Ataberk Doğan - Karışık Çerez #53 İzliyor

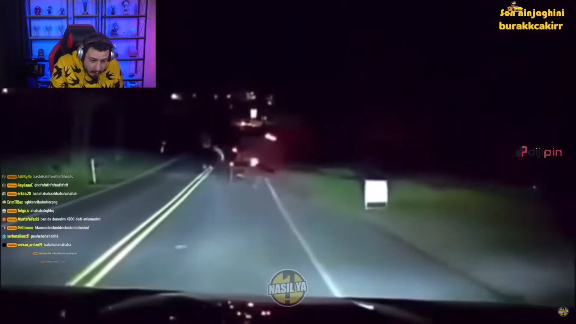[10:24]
At arabası mı abi? At arabası. Ah siktir lan. Nasıl yapmış? O nasıl sinyal veriyor?